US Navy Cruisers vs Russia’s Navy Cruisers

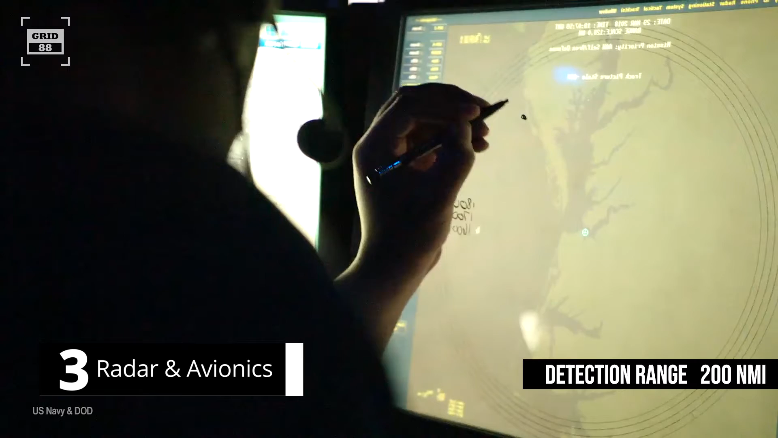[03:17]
nautical miles the fire control radar assists range weapon systems who target track